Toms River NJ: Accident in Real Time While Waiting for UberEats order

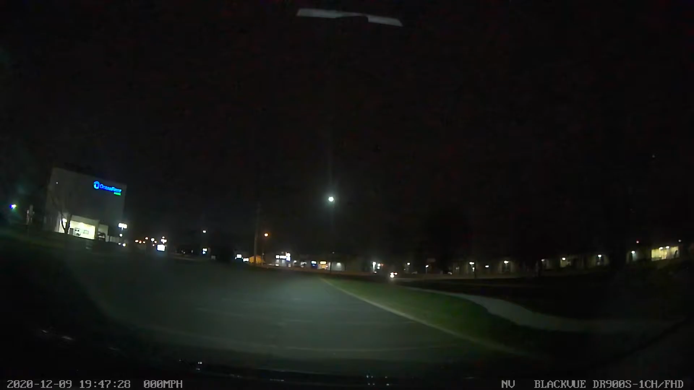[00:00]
Oh shit, accident. Oh, of course I wasn't facing that fucking direction.